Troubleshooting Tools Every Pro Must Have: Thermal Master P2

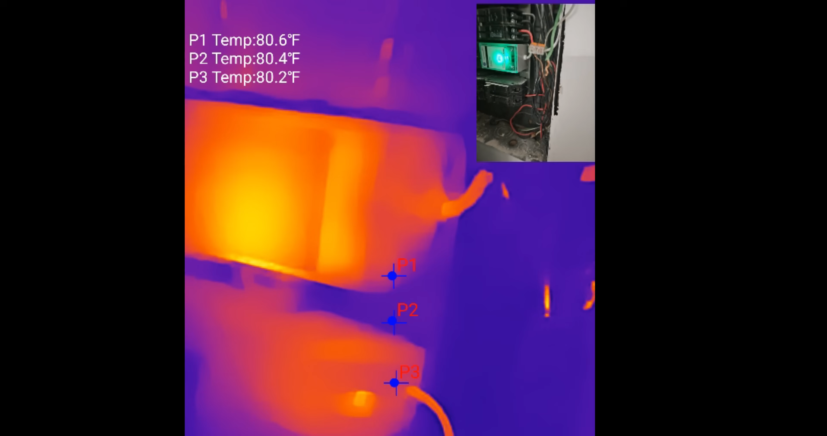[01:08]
camera i've got my calibration set up p1 p2 and p3
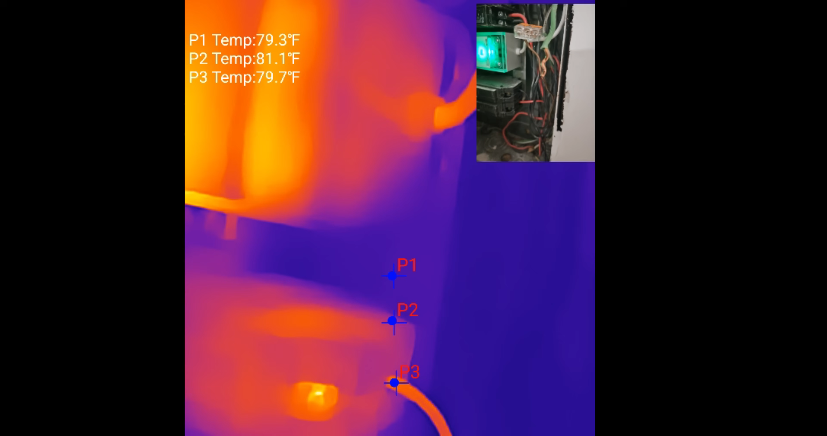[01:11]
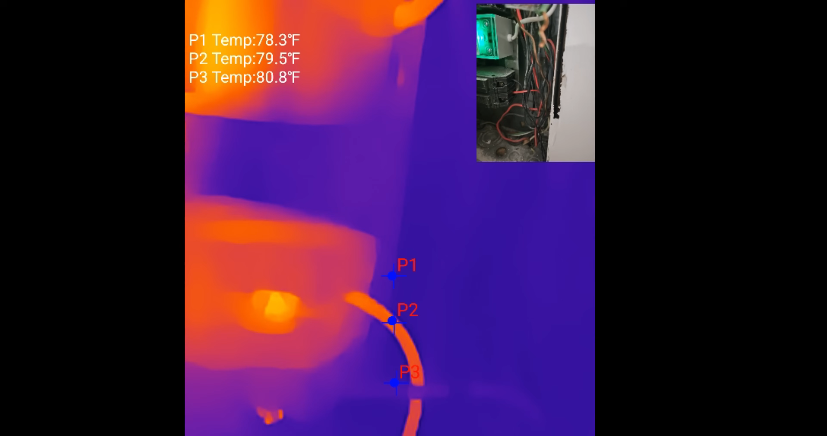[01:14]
and that's basically what infrared is it's a measurement of the difference of temperature now
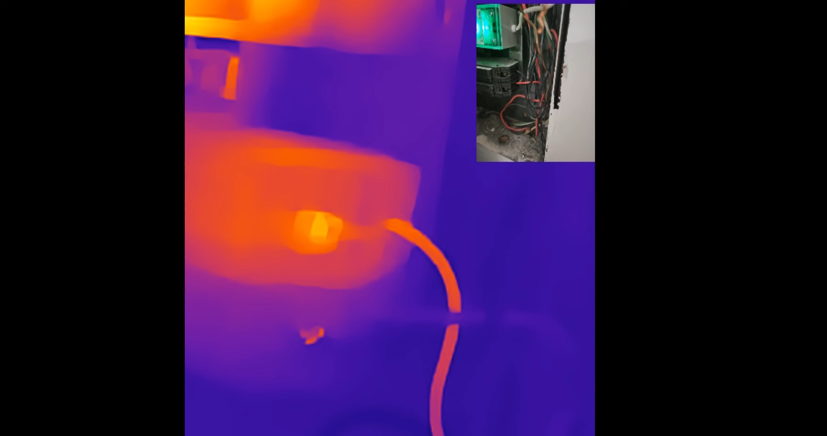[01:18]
we definitely
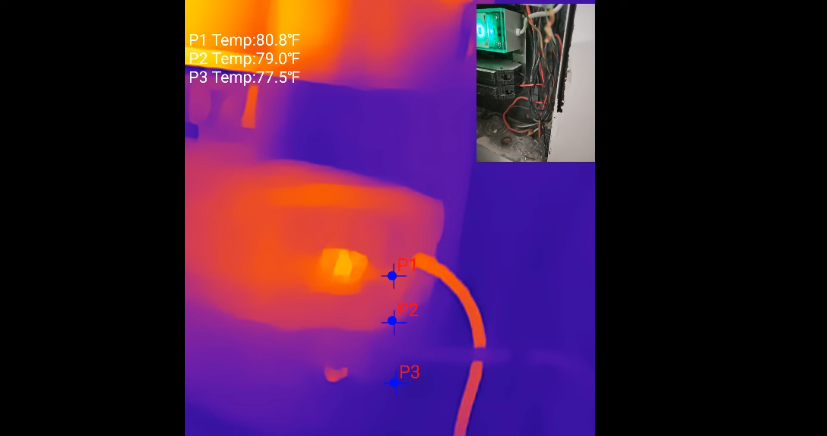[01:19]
have a problem here i loosened this wire
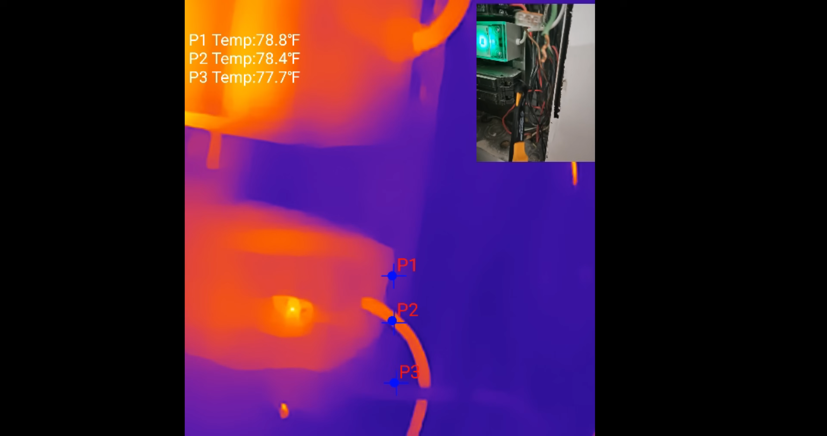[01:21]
myself so i don't want to be that guy be like oh look what i
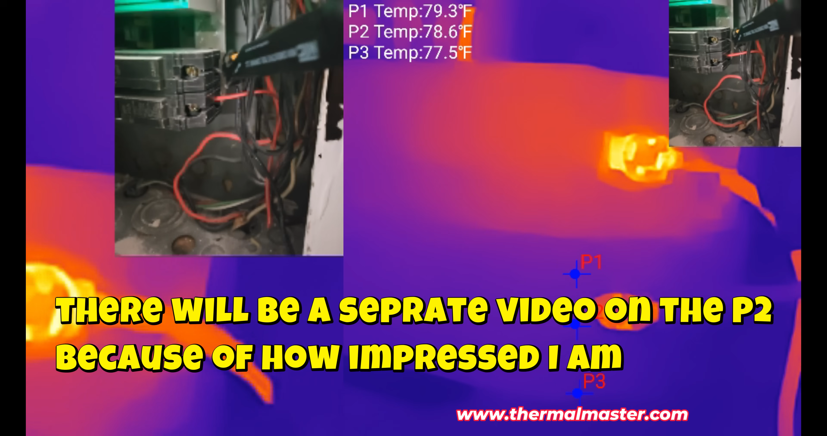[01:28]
example and you can see here where
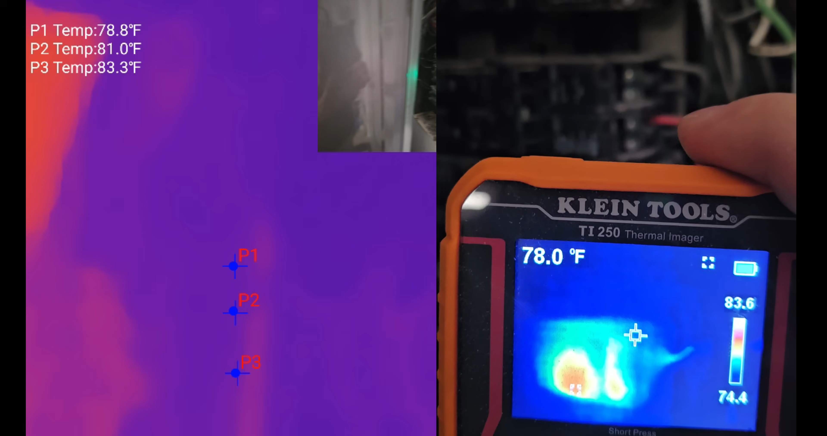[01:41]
looking at a washer right now this is my stackable unit my hand as soon as we look at this panel
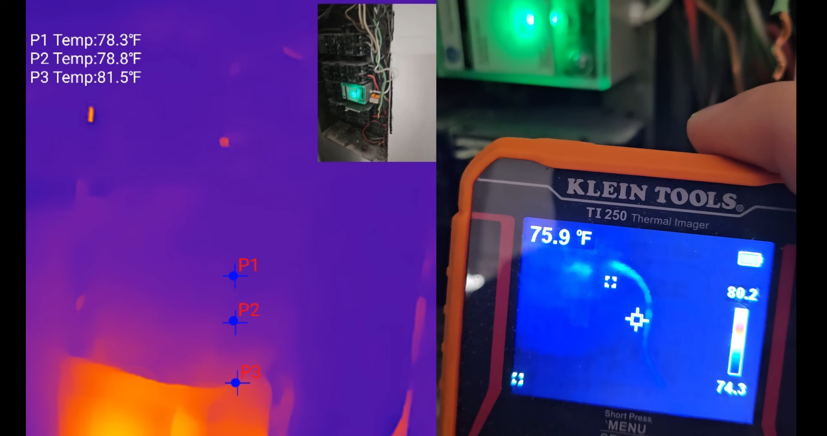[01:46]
On screen: spot 75.9°F
this we see that loose connection you can really follow that wire and what we're looking at right
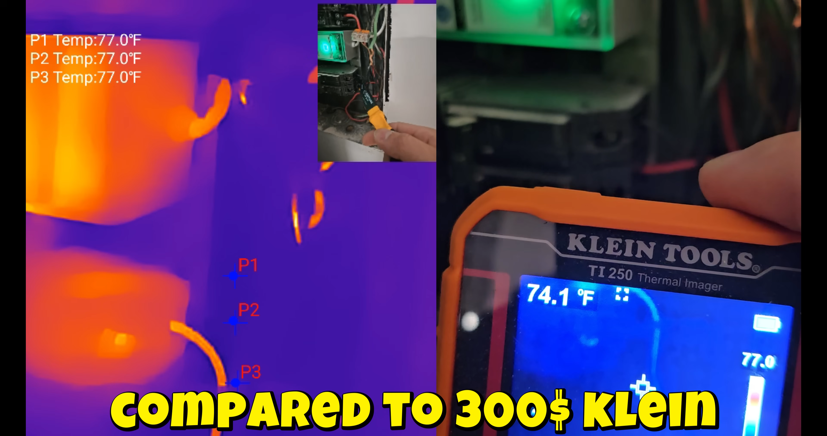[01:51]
now is an installation failure in the happening right now so having an infrared camera like this as a technician as soon as you go to this panel you look
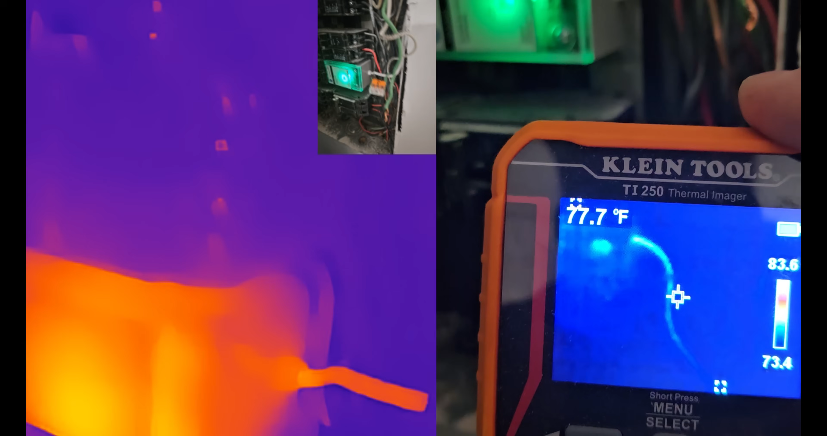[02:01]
On screen: spot 77.7°F
at it you say
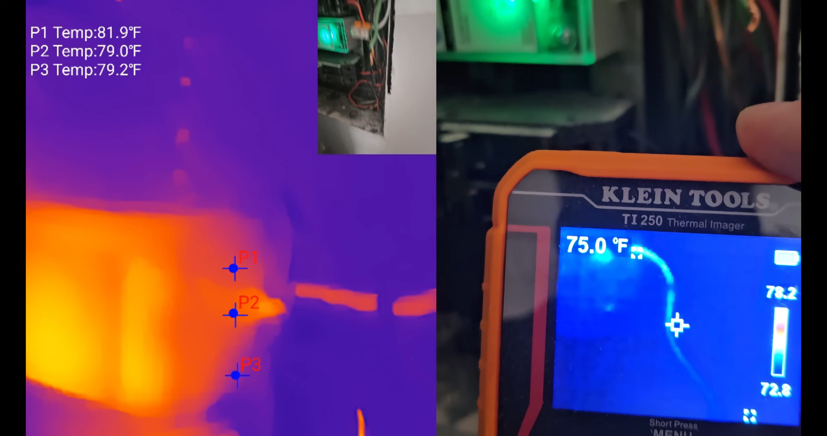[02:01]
On screen: spot 75.0°F
hey i got a problem and it's that easy this tool is invaluable the picture in
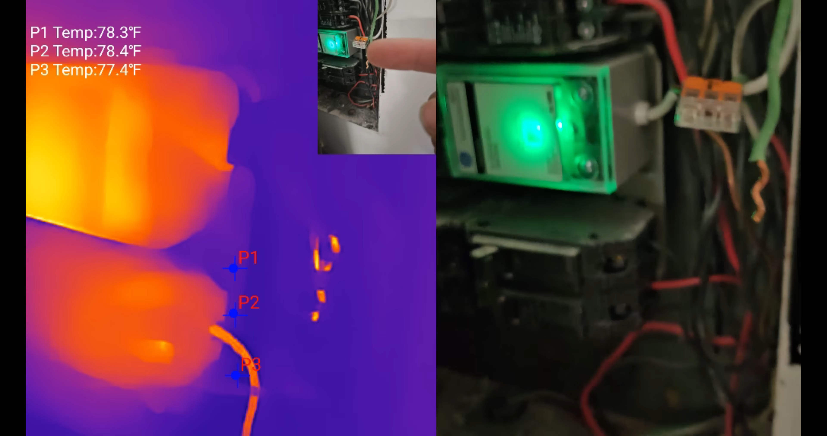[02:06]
picture uh is really going to sell the customer this thing is incredible got a little carrying